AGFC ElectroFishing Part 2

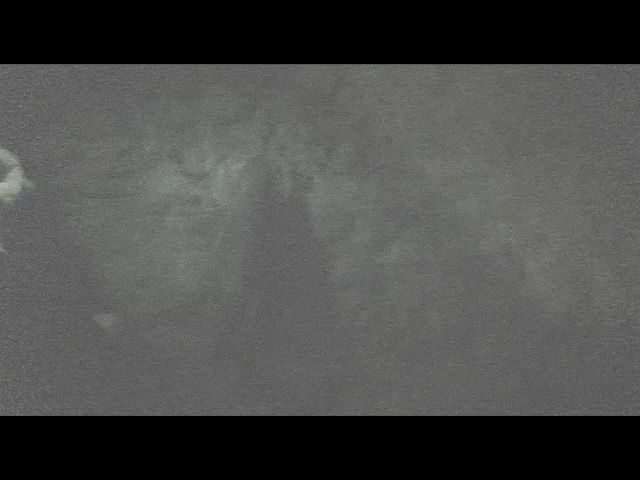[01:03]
They're very careful with the big ones like this.
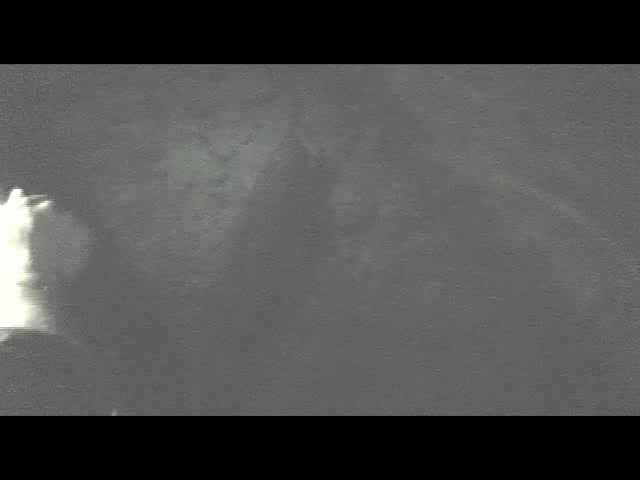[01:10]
And already, if they can keep itself upright, he's... He's getting there. Yeah. I'm trying to show you his gills moving. I can see him here.
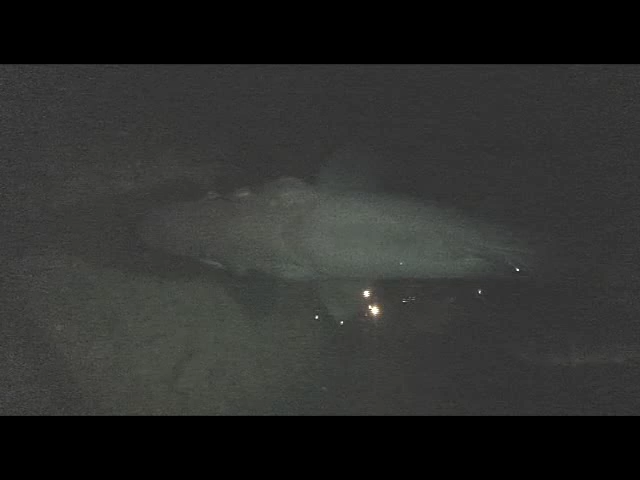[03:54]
Yeah, that's beautiful. Absolute monster. Oh yeah.
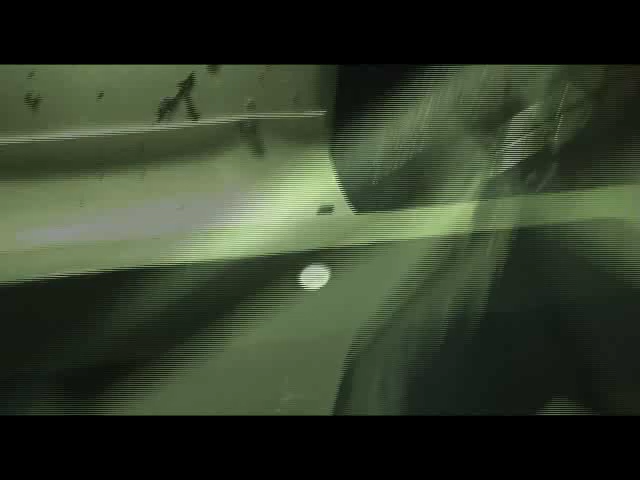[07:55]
You got a couple of nice ones in there